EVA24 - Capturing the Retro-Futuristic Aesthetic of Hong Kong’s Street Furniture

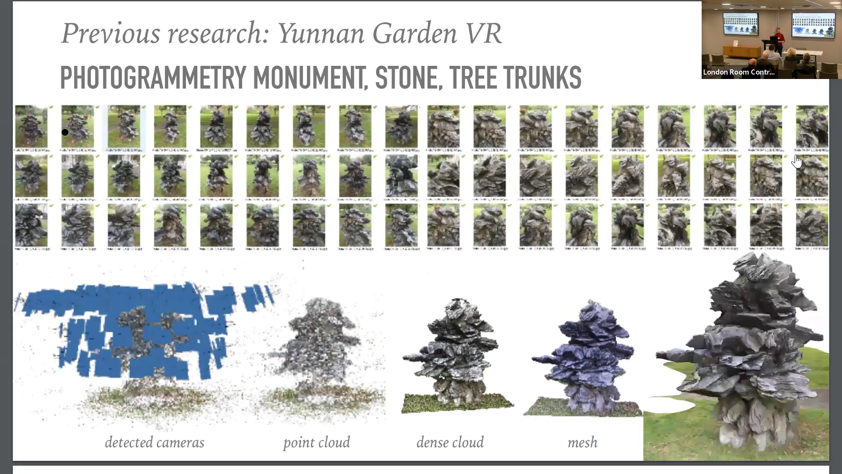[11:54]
walk around the object when you have the possibility to capture it from all sides and so for the photogrammetry for the small objects it's nice but for larger ones in hong kong it
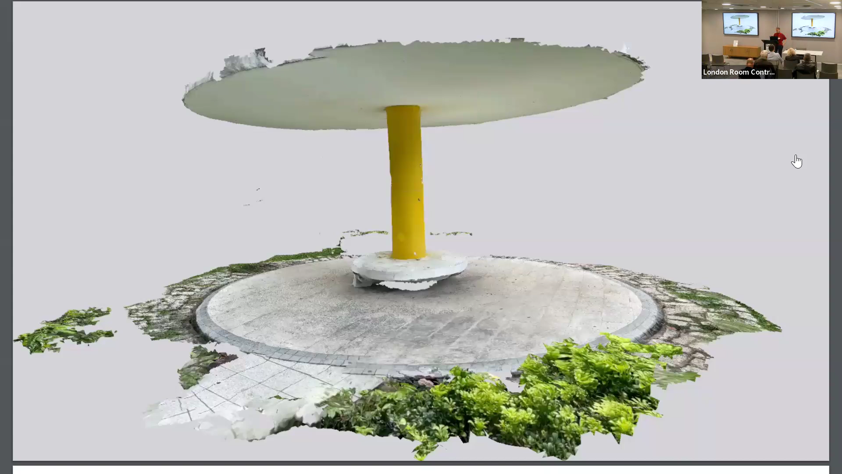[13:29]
which are basically not accessible so um therefore a combination of 3d modeling and using these apps worked
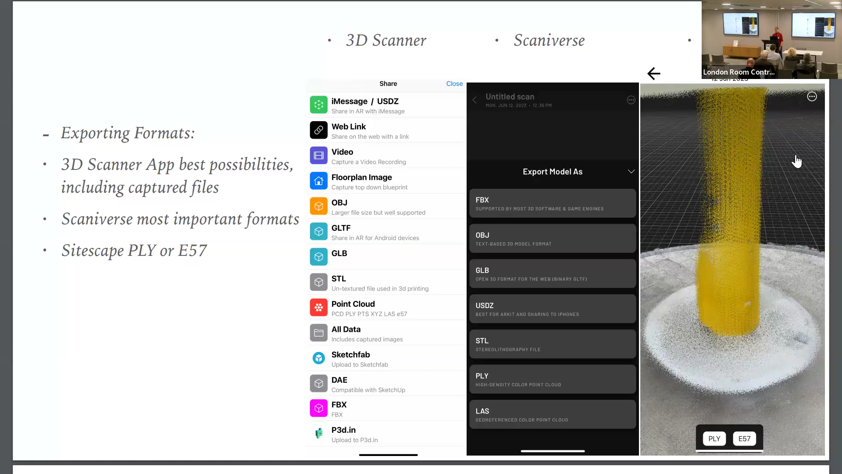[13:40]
here quite well um i don't go now into detail because of the time um with the different applications um so um i figured out the 3d scanner app
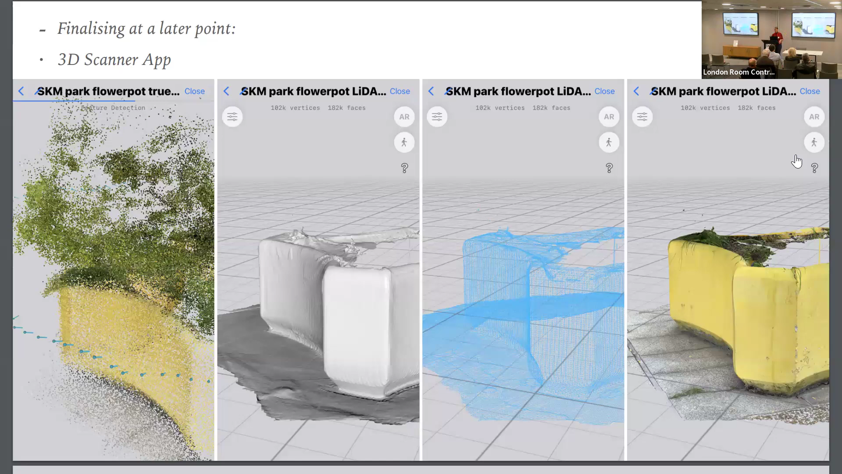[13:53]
for on the iphone it's a very good possibility to get a basic capture of the object also to get a decent texture
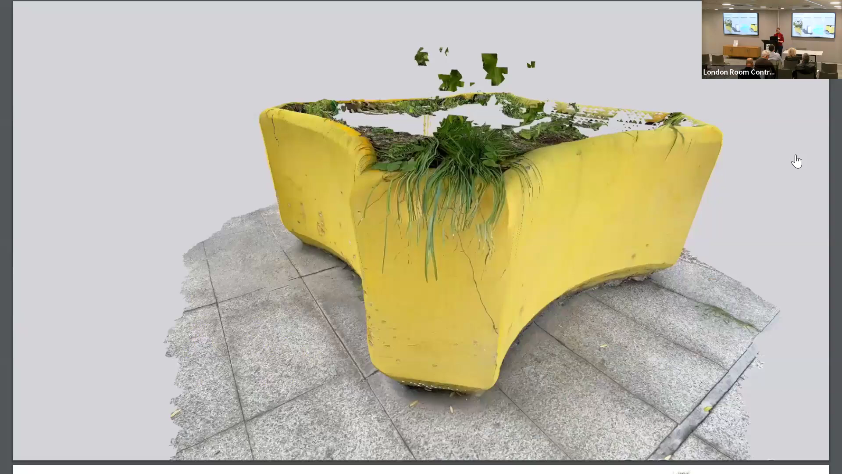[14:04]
um you can see this is the the model of the um flower pot uh just scanned and uh